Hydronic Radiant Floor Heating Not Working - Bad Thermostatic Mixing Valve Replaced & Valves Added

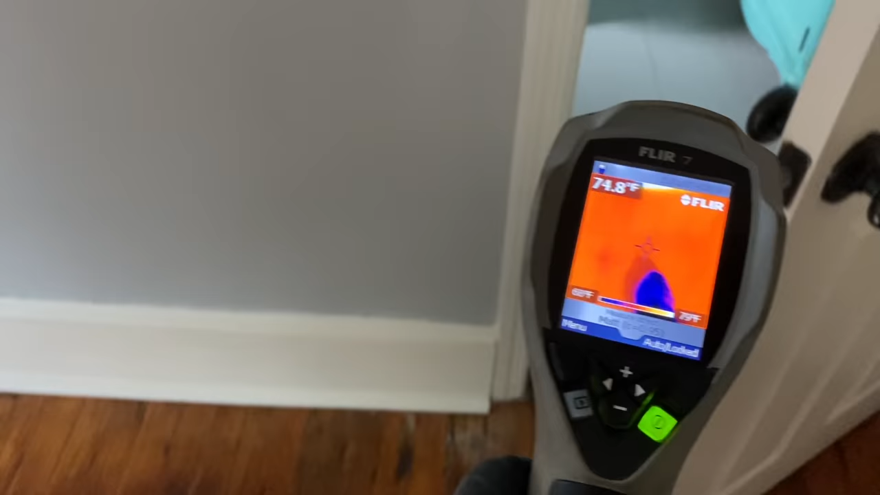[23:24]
On screen: spot 74.8°F
Yes. Oh, God, horrible. Look how horrible this is. What are they, really?
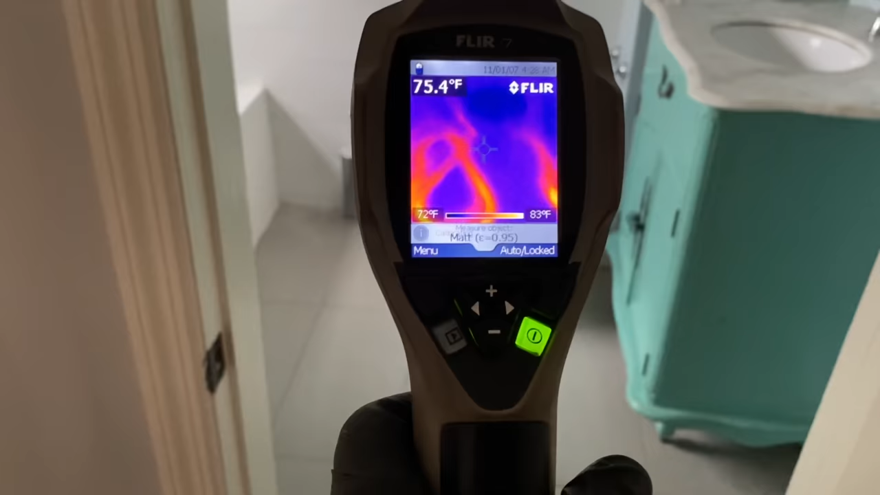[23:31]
On screen: spot 75.4°F, scale top 83°F, scale bottom 72°F
It's crossed there? Are you allowed to touch them together? No. No. Oh, my God.
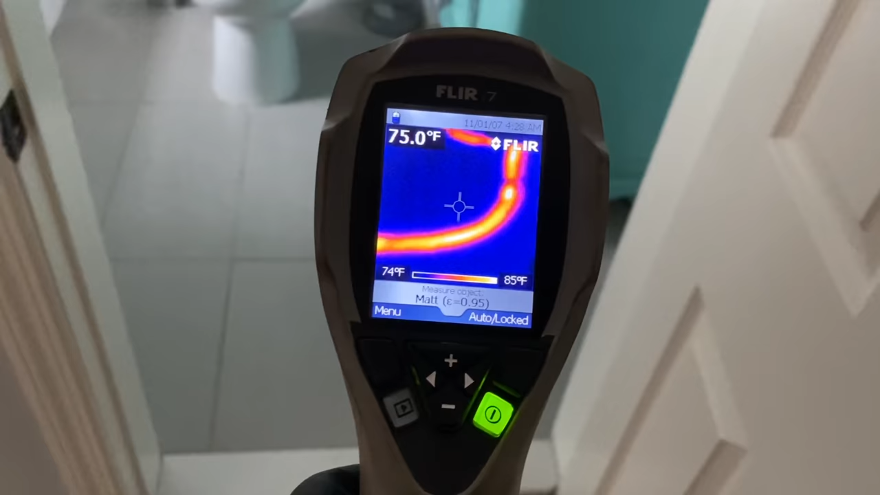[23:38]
On screen: spot 75.0°F, scale top 85°F, scale bottom 74°F
Look at that huge gap right there. Oh, it's just disgusting, bro. Look, this is all cold here.
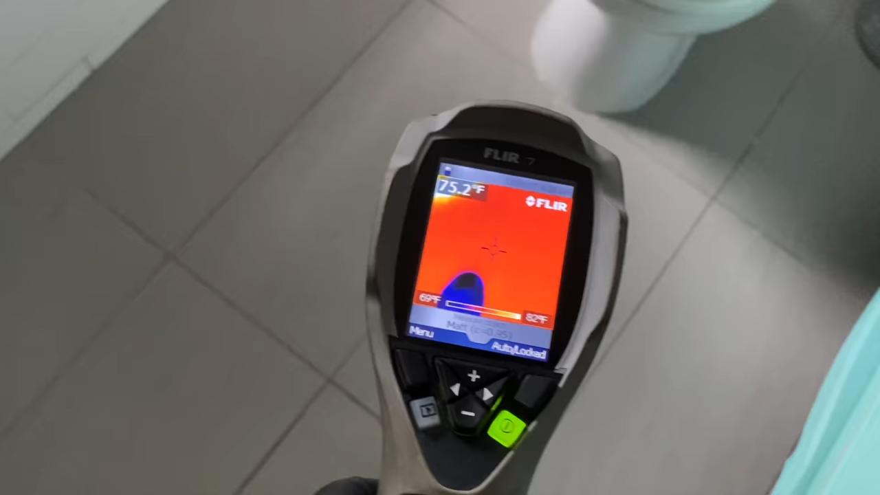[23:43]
On screen: spot 75.2°F, scale top 82°F, scale bottom 69°F
I don't get it.
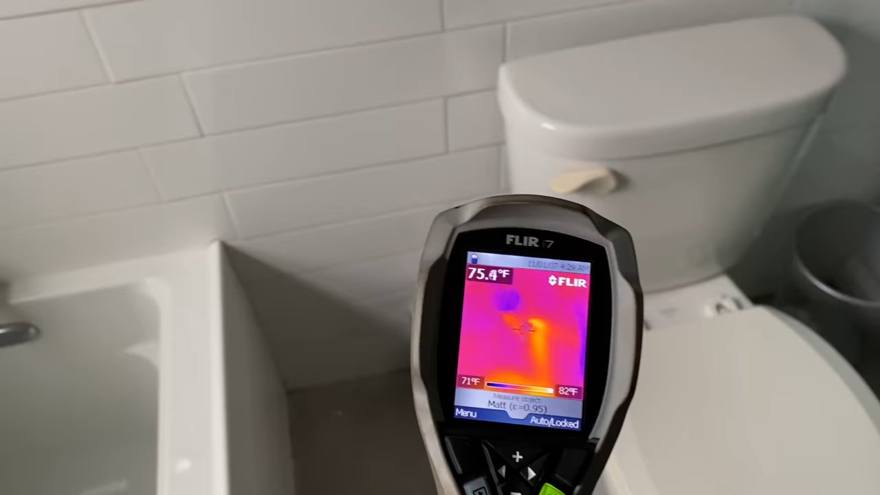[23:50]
On screen: spot 75.4°F, scale top 82°F, scale bottom 71°F
You spend the money and you hire these hacks who do it wrong. It's really disgusting.
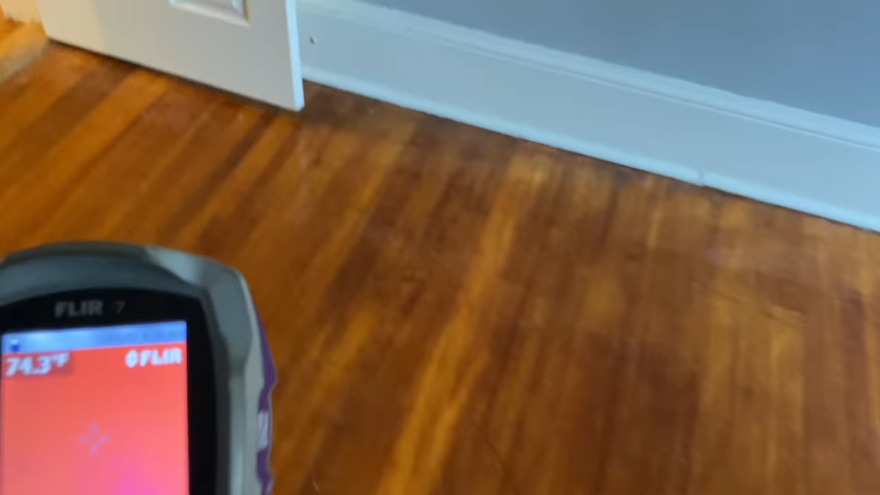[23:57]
On screen: spot 74.3°F
And last but not least, this one worked before and it's working again now anyway. Look at that. Want to play with it?